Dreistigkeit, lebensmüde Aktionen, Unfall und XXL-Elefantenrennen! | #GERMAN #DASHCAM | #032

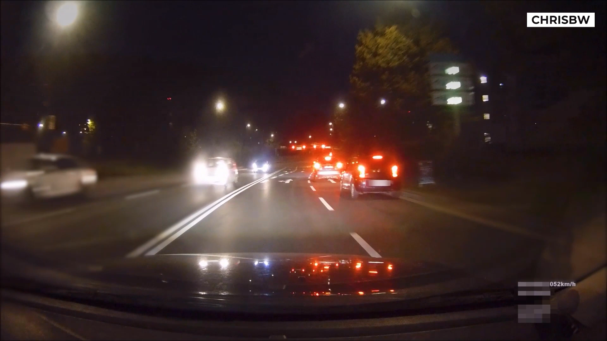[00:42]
Aber immerhin, hier wird sich entschuldigt.
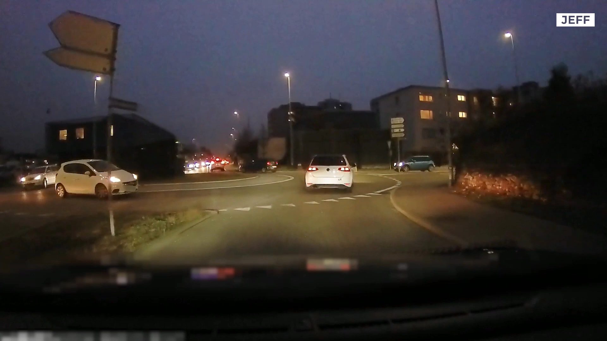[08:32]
Dritter Clip von Jeff in dieser Folge, wieder ein Kreisverkehr, da erlebt er echt die tollsten Dinge. Er bleibt jetzt hier gleich in der Ausfahrt stehen, weil er sieht, dass ein Einsatzwagen mit Blaulicht kommt, das kriegt der hinter ihm nur leider nicht rechtzeitig mit. Es ist nicht viel passiert, der Schaden wurde mittlerweile durch die Versicherung des Unfallgegners bezahlt. Alles gut.